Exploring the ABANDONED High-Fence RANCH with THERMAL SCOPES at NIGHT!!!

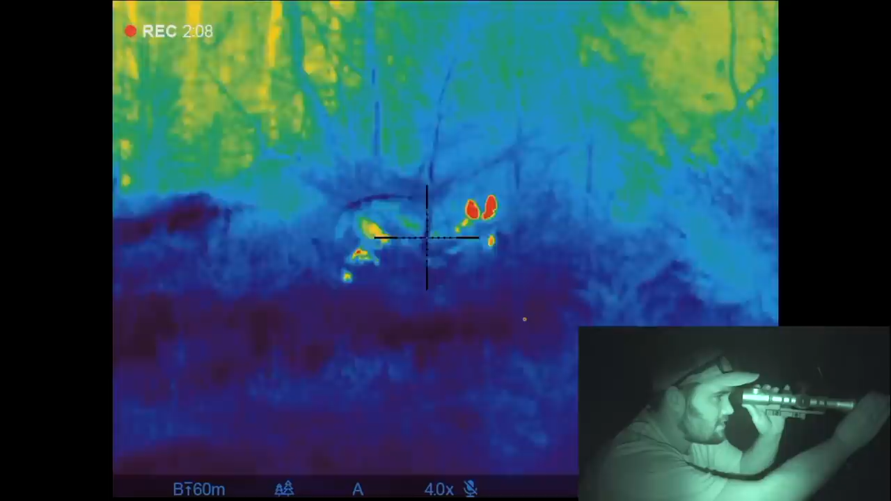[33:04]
I was gonna wait and see how close she'd get to us. She's kind of coming towards us now. I take it they don't have great vision in the nighttime. Dude, she's coming right at us. Do you think she's gonna run into us?
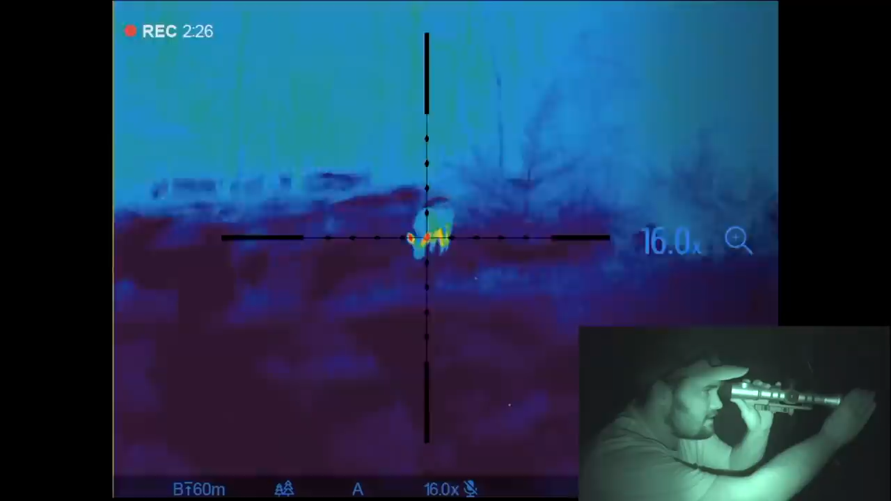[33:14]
Dude, she might get... She might freak... It might be, like, one of those, like, funniest home video scenes.
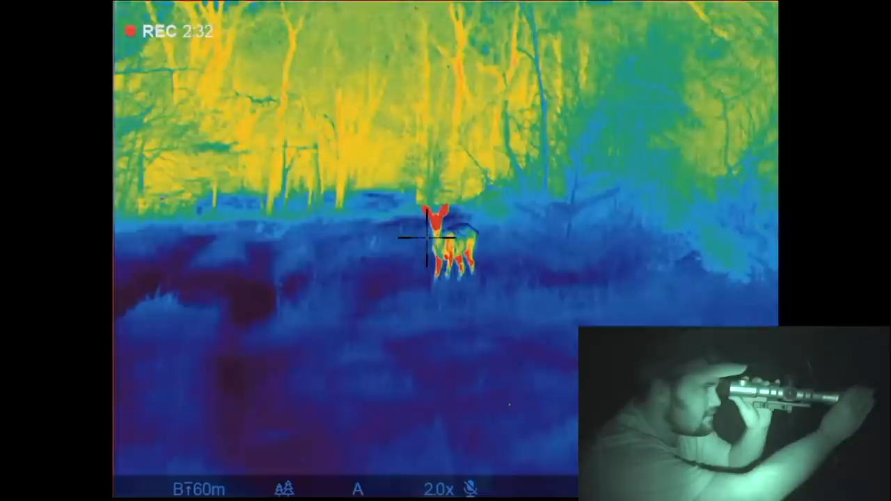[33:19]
Where you get your ass beat by a deer. You can hear me. She's just looking at me now. She don't know what's going on.
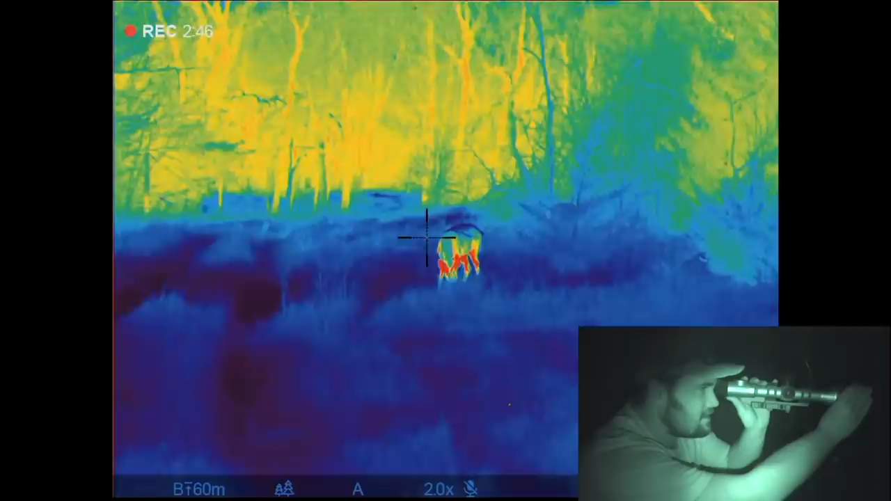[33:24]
I wanna see how close she's gonna get. She's still going? She's staying.
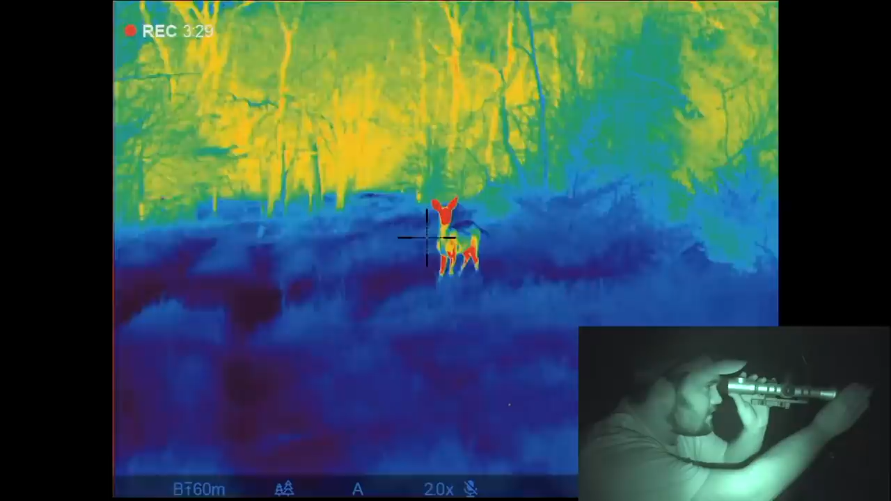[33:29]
Oh, she knows. She's stomping. She's past. She's gonna look in her butt right now, I think.
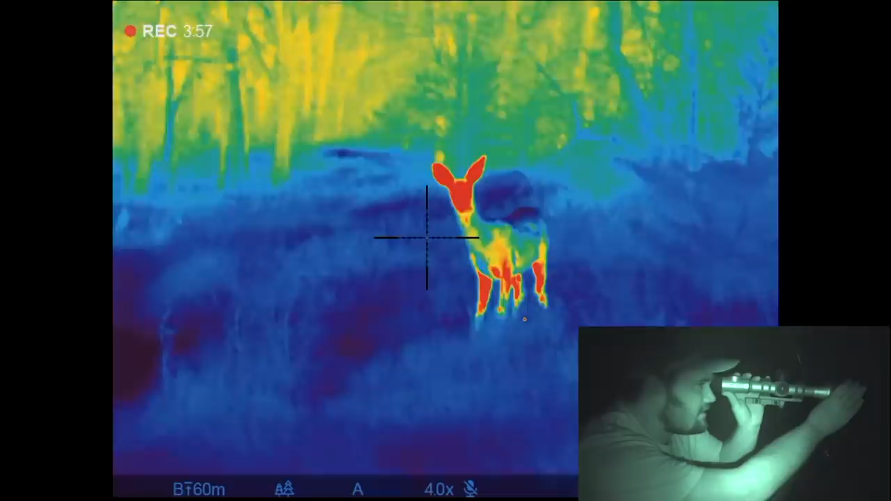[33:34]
She's just looking at us. It's funny. And she's walking away. Well, that was pretty cool.
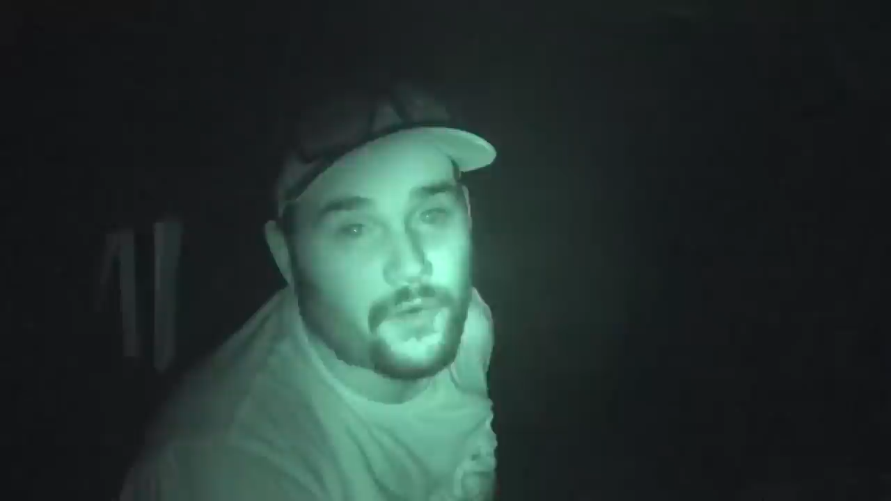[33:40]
We just watched a deer poop, pee, lick its butt, all without being seen. She knows she can hear us talking, though. But I guarantee if I didn't say nothing, she'd probably walk right next to the golf cart. So, we'll let her scurry up in the woods.
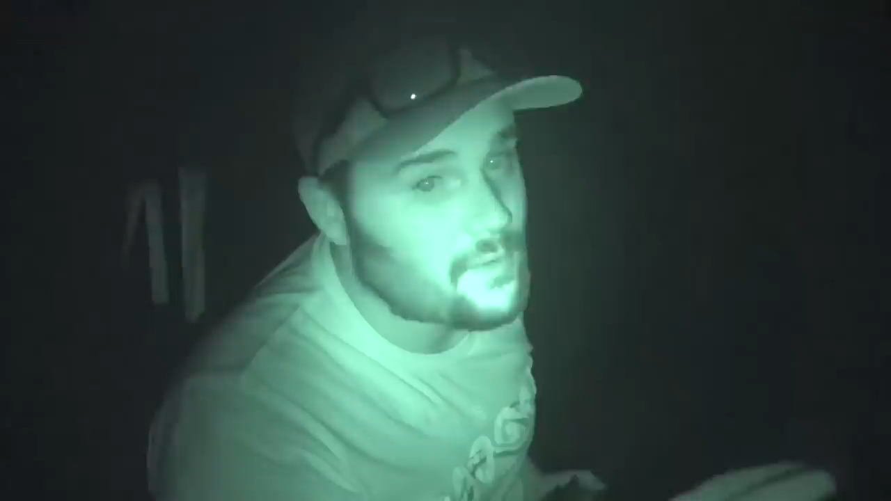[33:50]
I don't wanna bump her too hard. Let's keep exploring. Where? To the right. I hear it walking.
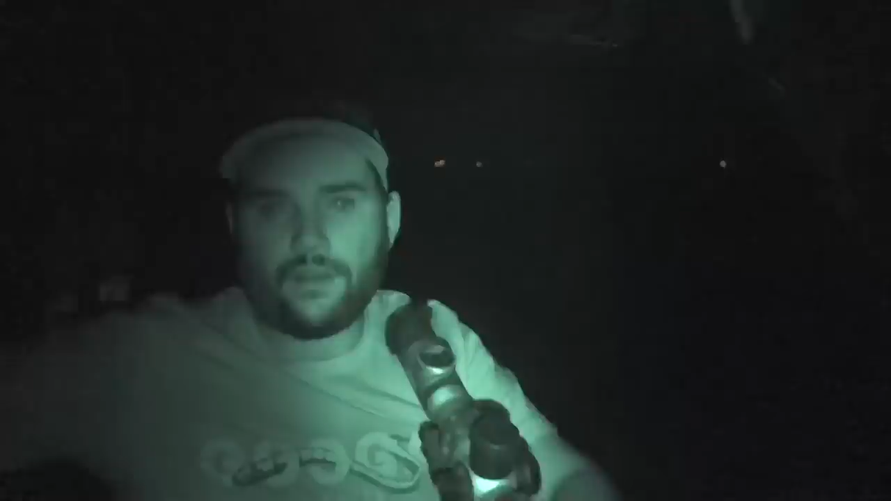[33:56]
How close? Like 10 yards or so. Do you hear that? Yeah. Oh, there's something.
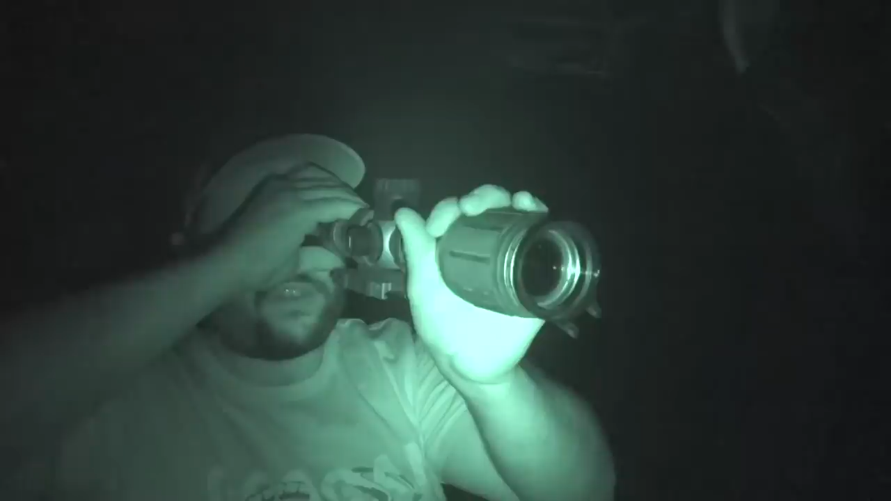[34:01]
What is this thing? I don't know.
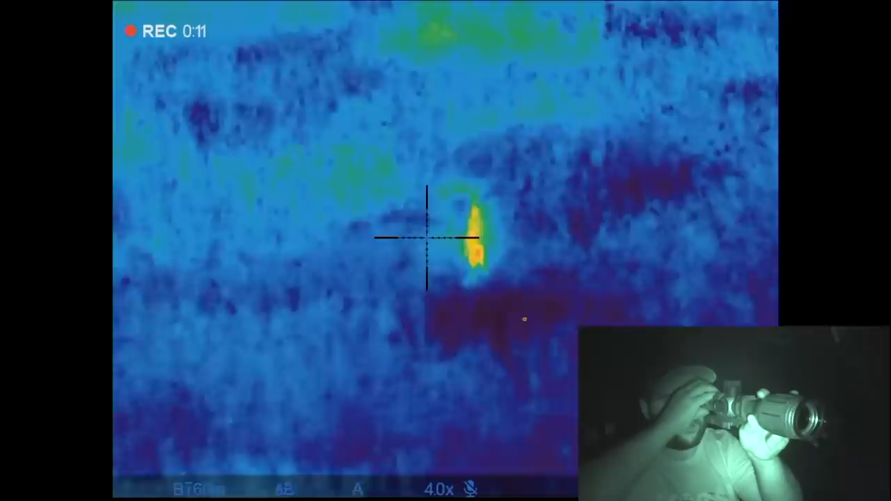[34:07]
It just scared the crap out of me. It might be a skunk. Oh, God. Oh, God. Are we about to get sprayed?
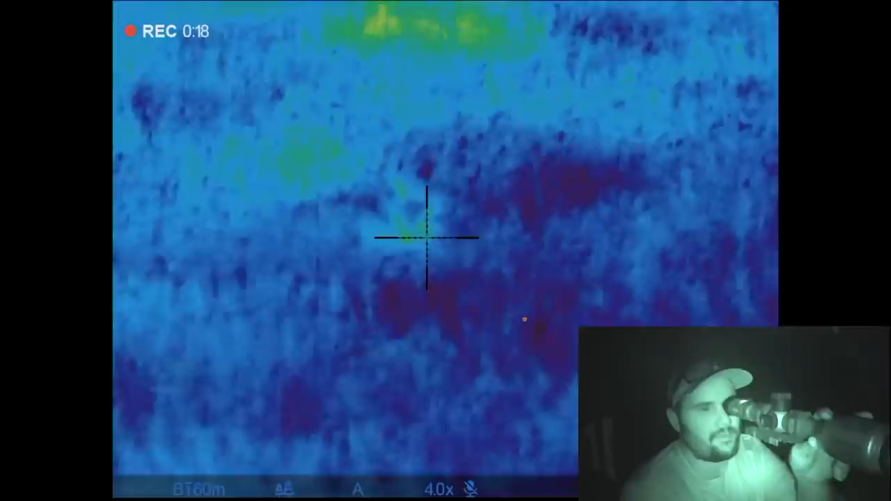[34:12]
It might be. It looks kind of furry. Oh, it's definitely a skunk. It's gotta be.
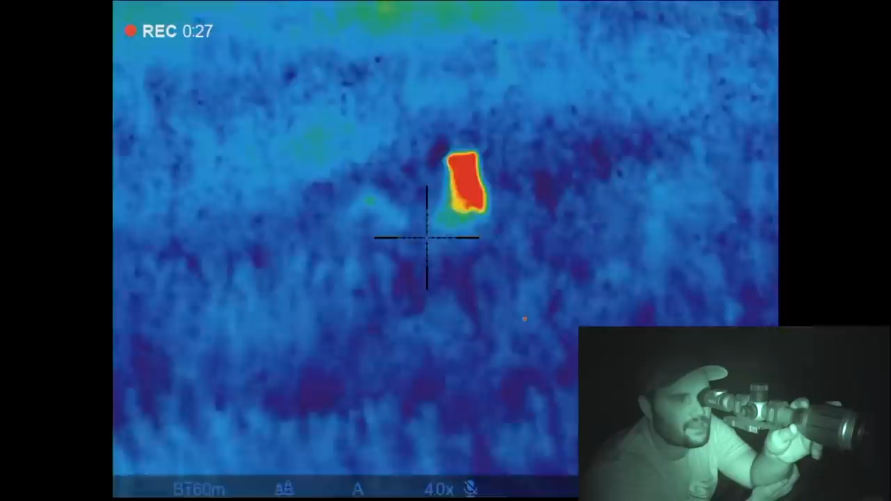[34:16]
Scared the crap out of me. Yeah? No? What the hell is this sucker?
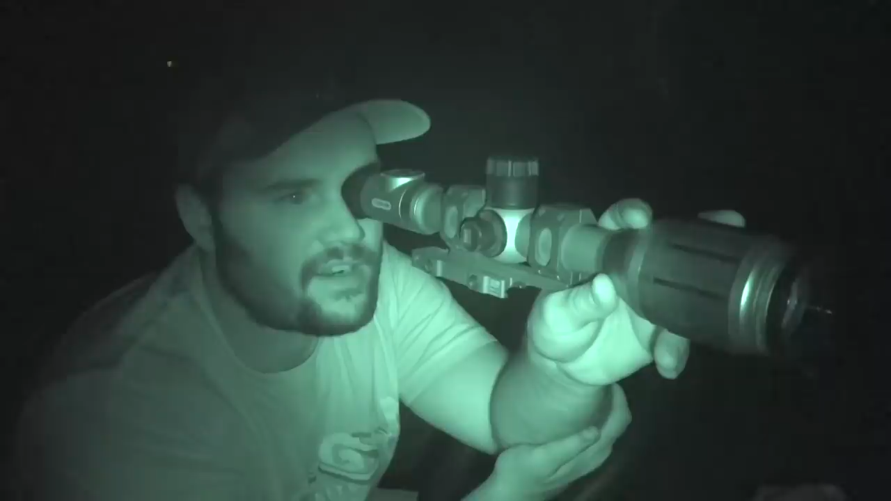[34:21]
Is it a raccoon? It might be a raccoon. It's tail's giant. Big old fluffy frickin' tail.
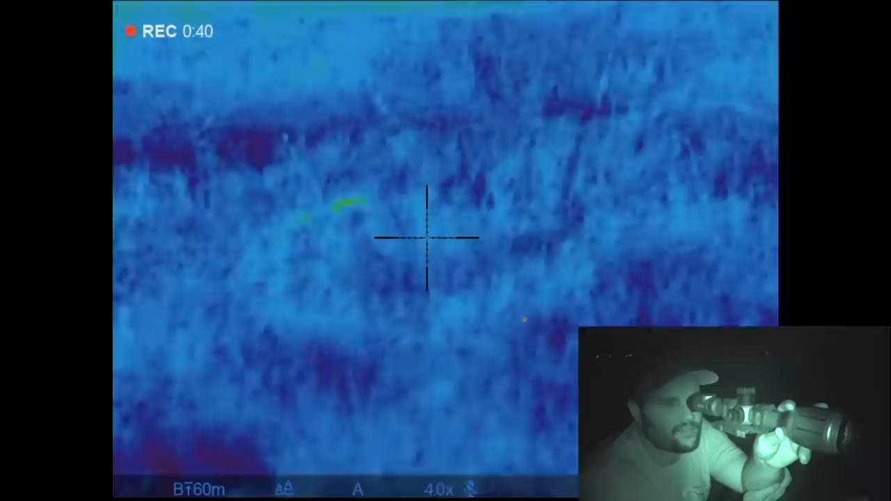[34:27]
Yeah. Oh, yeah. That's a raccoon, I think. Or a squirrel.
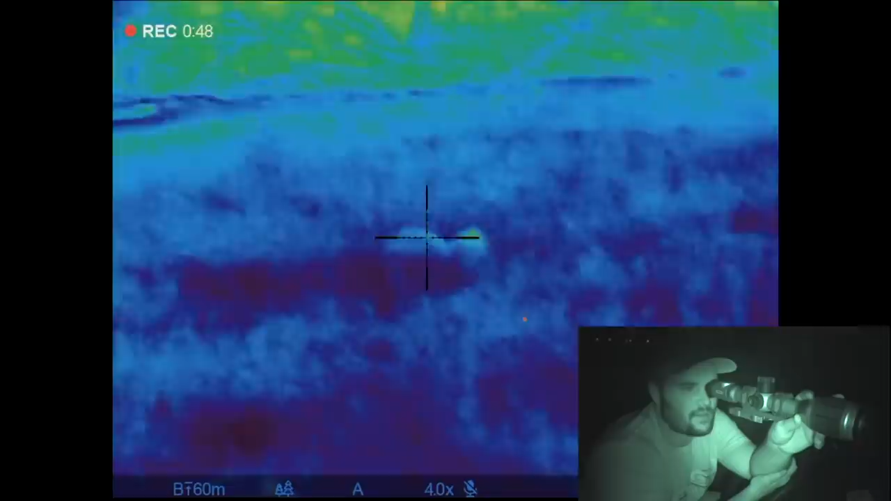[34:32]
Oh, no. It's a skunk. Oh, God. Skunks have fluffy tails. Yeah, they've got the bigger tails.
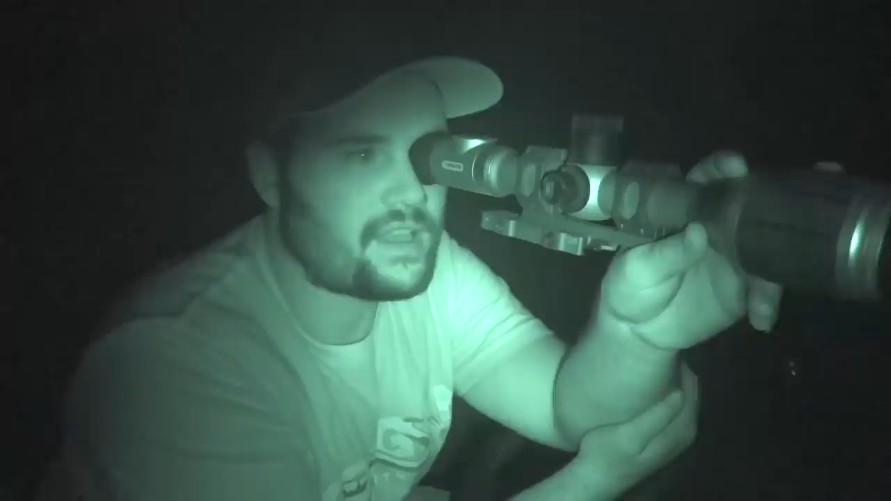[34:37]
Yeah, that's probably a big-ass skunk. He ain't spraying us. And then over here, we got this guy.
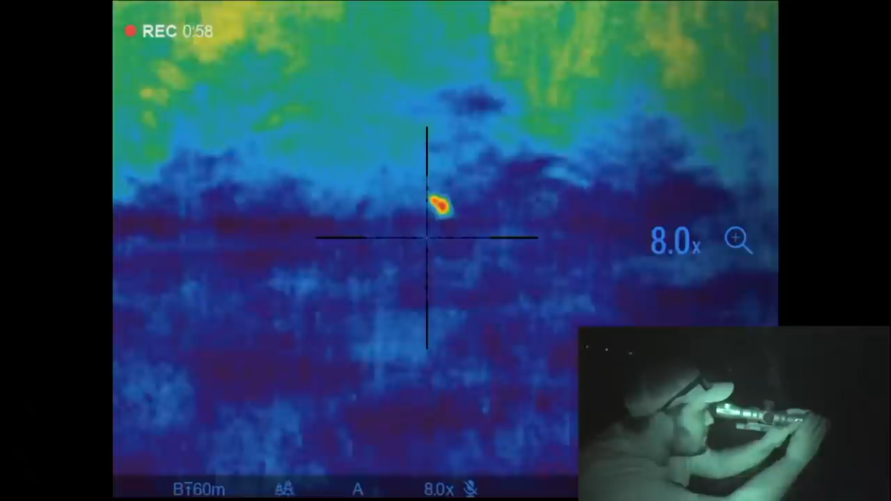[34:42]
Which, I don't know what this is. A blob of something. Might have to get closer.
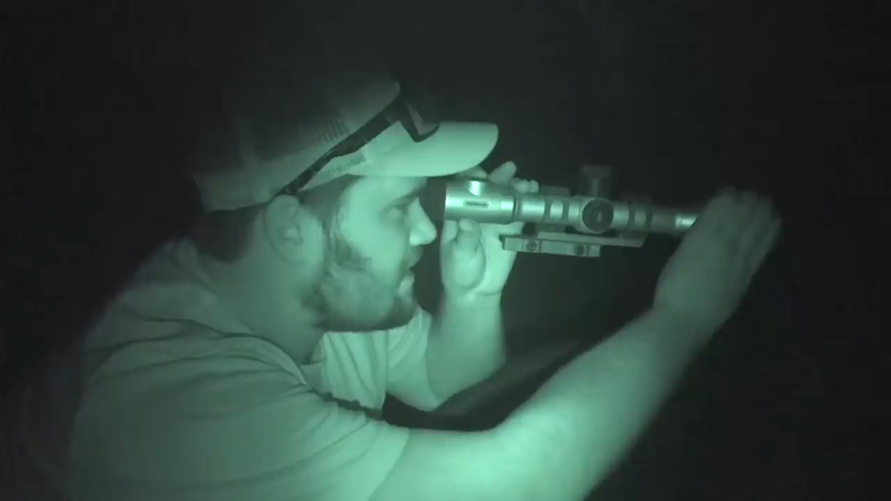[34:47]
It's either a deer bedded down or it could be a coyote. Yeah, that thing, whatever it was, dipped.